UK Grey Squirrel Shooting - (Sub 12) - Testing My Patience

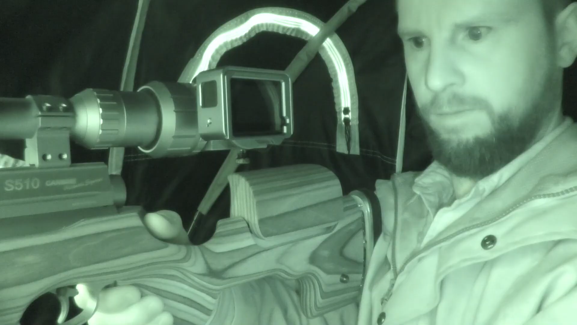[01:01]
and get comfy into my hide
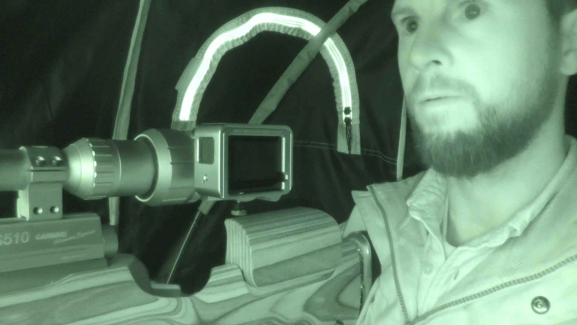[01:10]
that's the rifle loaded with pellets now all we need to do is just play the waiting game